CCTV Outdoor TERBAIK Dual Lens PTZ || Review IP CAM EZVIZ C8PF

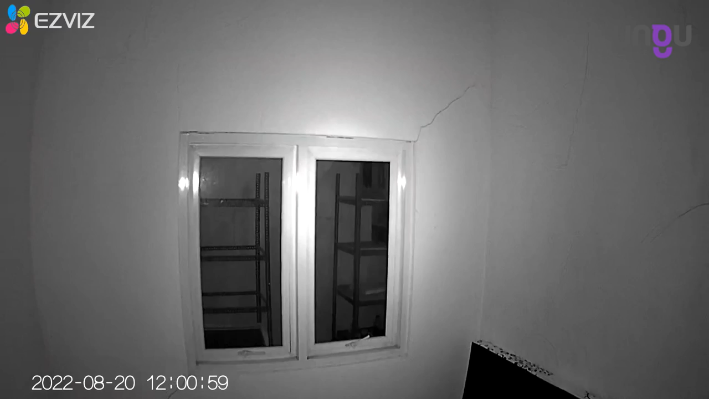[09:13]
ini hanya bisa hitam dan putih karena kamera ini yang C8VF ini belum support color view ya sob dan untuk hasil objek yang terekam ini masih lumayan jelas ya
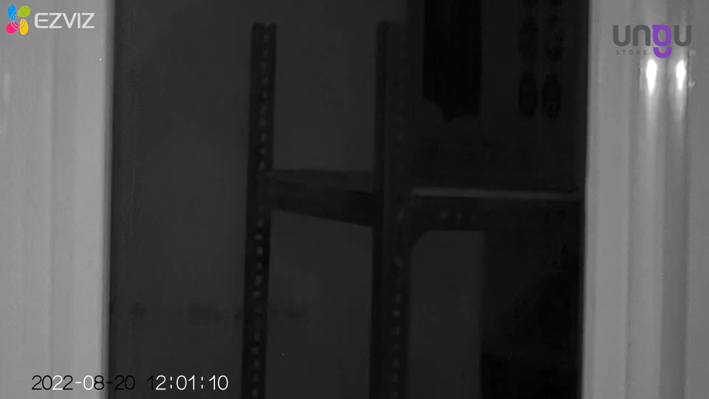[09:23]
sob dan juga masih bisa di zoom sampai 8 kali dalam kondisi gelap